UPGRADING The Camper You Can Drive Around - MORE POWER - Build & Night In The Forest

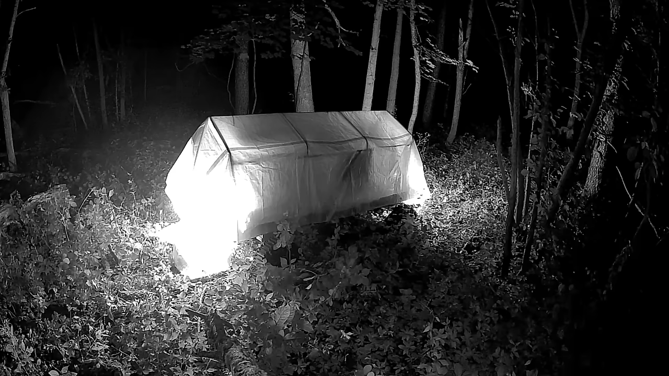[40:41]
Other than that, it was just a calm night in the forest.